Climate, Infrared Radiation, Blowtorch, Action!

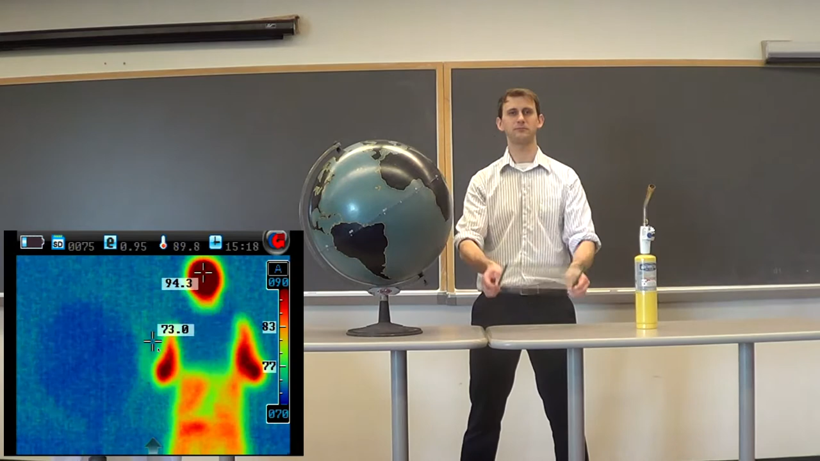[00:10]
an infrared camera, and a blowtorch. Now everybody's familiar with the idea that the Earth is warmed up by the sun. Sunlight warms the Earth. And anybody who's sat around a campfire is also familiar with the idea that when you're close to the campfire, you feel heat radiating off of that campfire. That's invisible light. So we're going to heat up our model planet here, which is made out of metal.
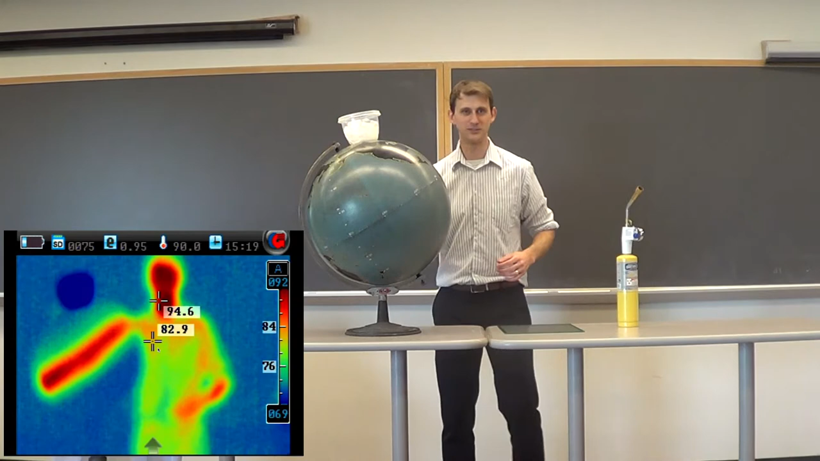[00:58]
And now we can see that invisible light radiating off of our model planet.
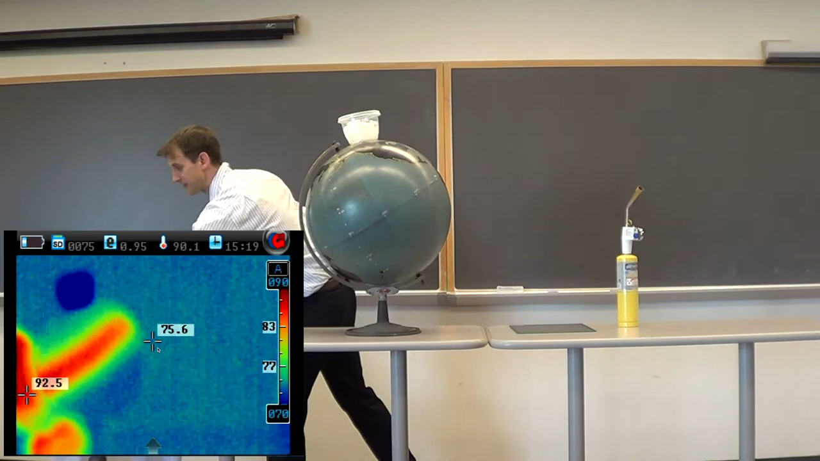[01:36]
and the long wavelengths have trouble escaping. The greenhouse effect for planets is analogous to what happens if you put on a sweatshirt.
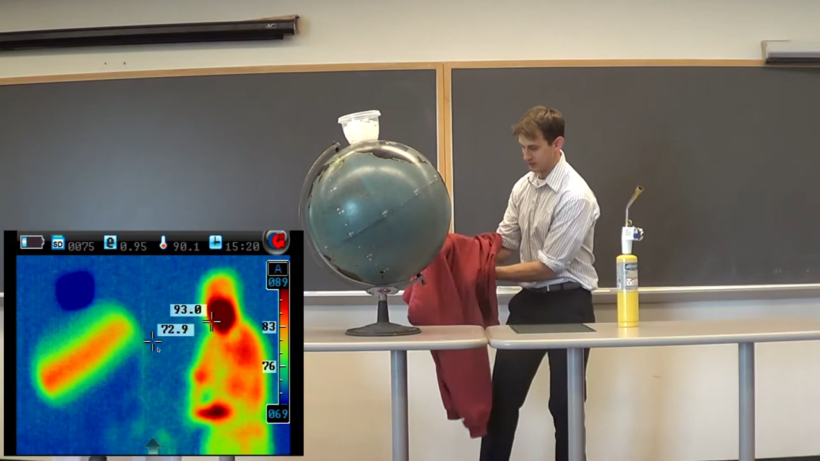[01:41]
By putting on a sweatshirt, I'm now trapping more of that invisible light, that infrared radiation, closer to my body.
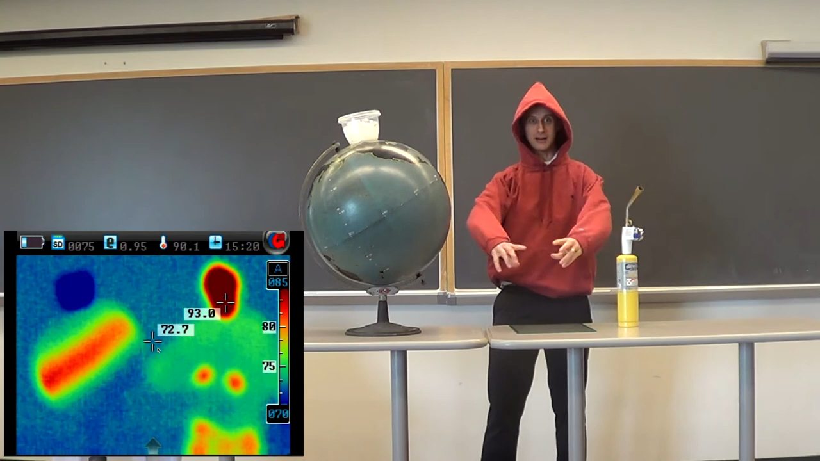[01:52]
Makes me more invisible in the infrared. And the greenhouse effect in our atmosphere is to trap more of that long-wave radiation,
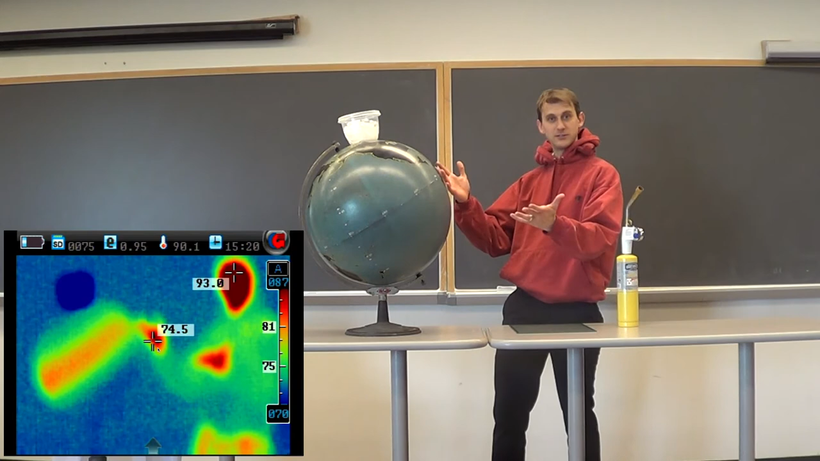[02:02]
to slow it down as it leaves the Earth, and we experience that slowdown as global warming,